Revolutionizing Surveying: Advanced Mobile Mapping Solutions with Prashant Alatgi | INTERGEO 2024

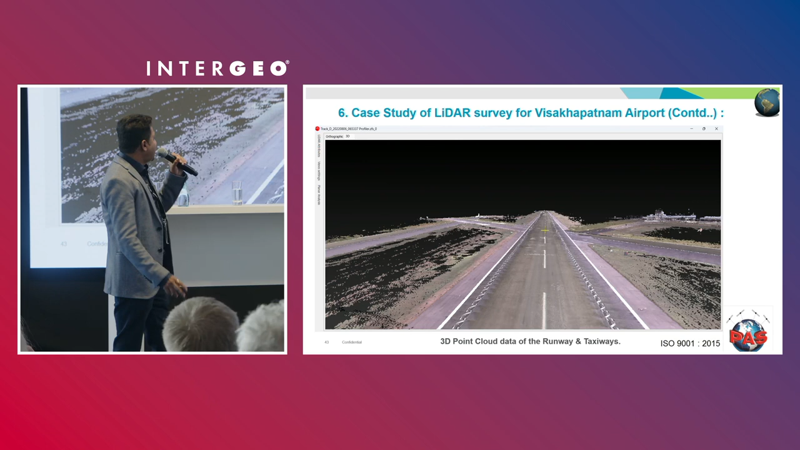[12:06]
Again, the same. You have the camera data on the left-hand side and the point cloud data on the right-hand side.
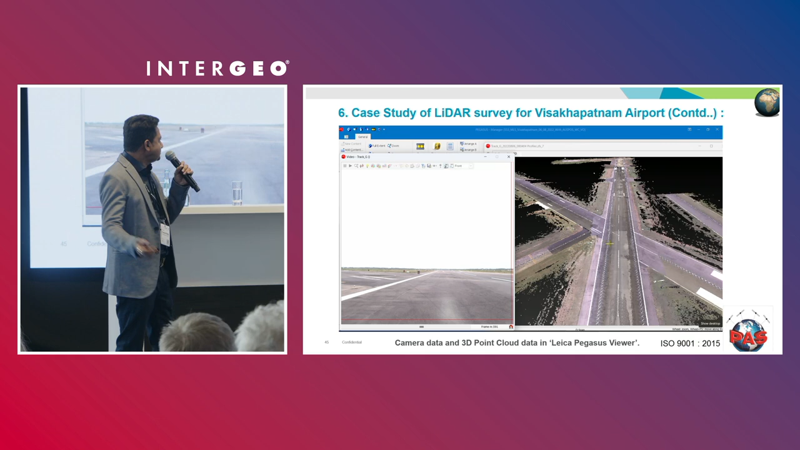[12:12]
So, with this you can imagine how smooth the road is or the surface is.